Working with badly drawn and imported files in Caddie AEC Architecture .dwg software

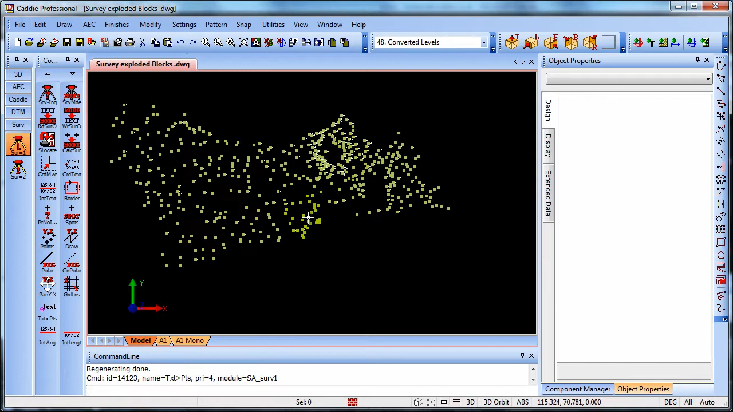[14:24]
wanted to uh just move them over if there were any that were particularly out of the way but having done that what we can do now is actually convert those points using
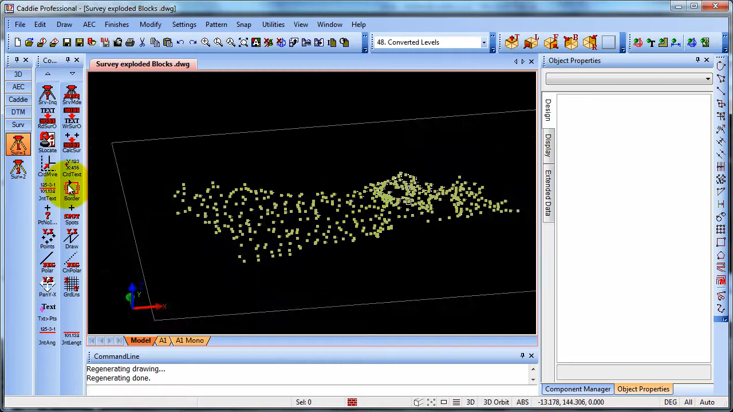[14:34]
the dtm tools to convert those points into 3d space and here we might wish to just using the layer controls turn on maybe 3d converted points because then we can choose to put our points onto a different layer using the convert points tool so there we are 3d points converted we're using points at text this time okay to that drag our rectangle around
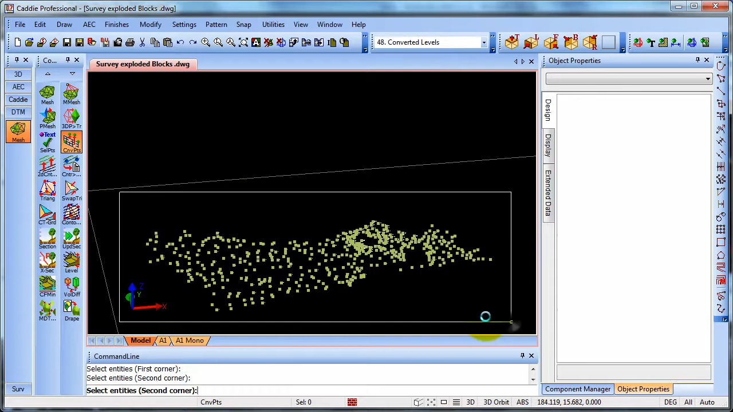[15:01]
and there we see in space our 3d converted points which we can create our tin model from
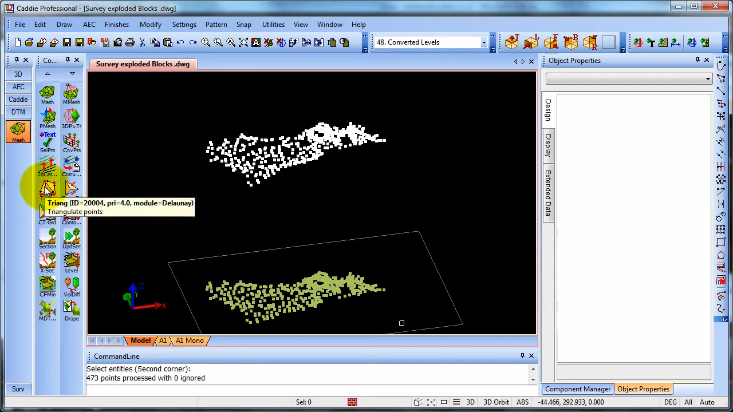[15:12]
and just using fong shading with wireframe there we can see that we created a site model